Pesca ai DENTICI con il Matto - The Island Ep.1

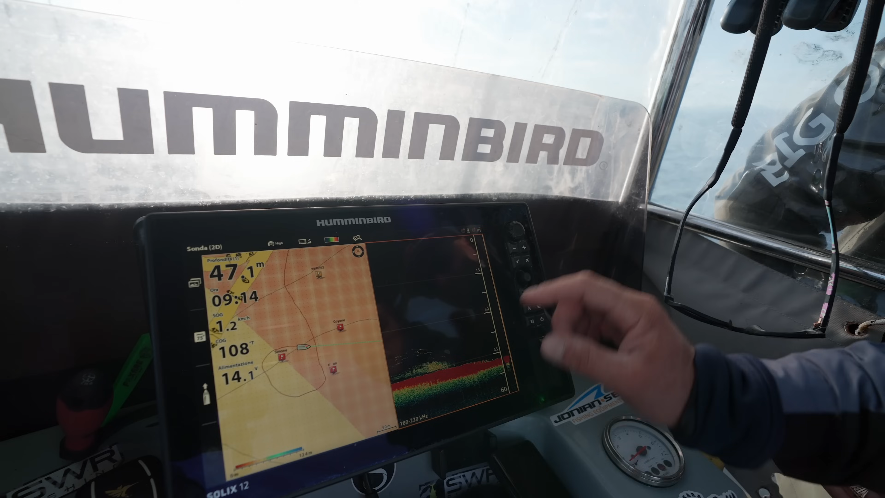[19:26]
Ecco, questi sono dentici. E mo'? Si balla. È un amico di una... Eccolo, eccolo!